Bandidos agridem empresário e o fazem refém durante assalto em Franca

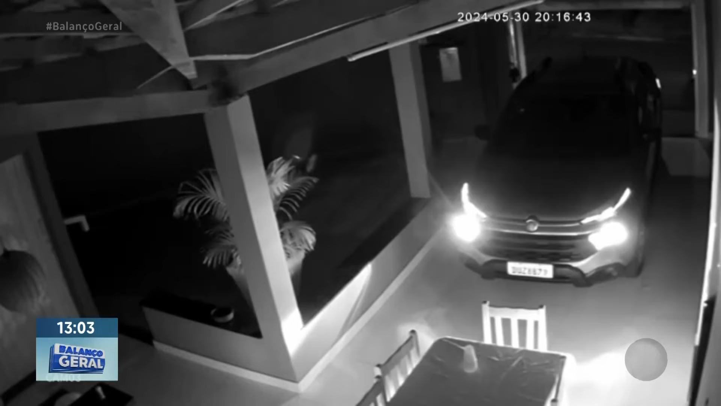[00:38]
As imagens mostram o empresário de 59 anos,
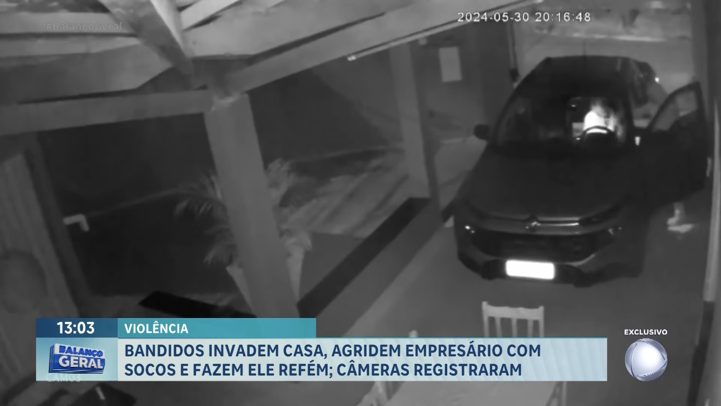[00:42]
surpreendido por criminosos violentos dentro do carro durante um assalto após chegar em casa. E mal poderia imaginar que seria sequestrado.